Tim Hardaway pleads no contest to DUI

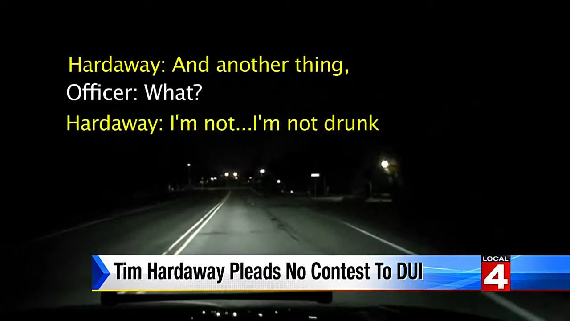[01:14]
I'm not drunk. And I'm not being prostitated. Dash Cam video obtained by Local 4 shows Hardaway failing the field sobriety test.